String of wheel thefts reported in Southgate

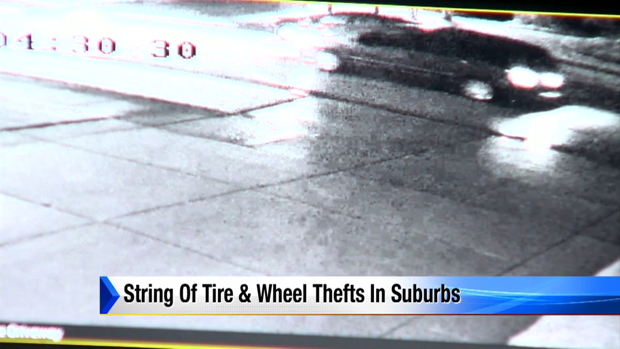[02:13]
WHAT YOU'RE LOOKING AT IS A NEWER MODEL DODGE CARAVAN COMING THROUGH A CULDE SAC HERE. ONE OF THE STREETS HERE IN THIS SUBDIVISION AT AROUND 4-30 IN THE MORNING. AFTER YOU SEE THE VAN GO BY, WE ACTUALLY COULD SEE THESE GUYS IN THE DARK GOING BACK AND FORTH TOWARDS AN SUV HERE. WHAT THEY WERE CHECKING FOR WAS WHEEL LOCKS. THEY FOUND WHEEL LOCKS ON THOSE TIRES AND THEY KEPT ON MOVING. THEY LEFT THAT SUV ALONE.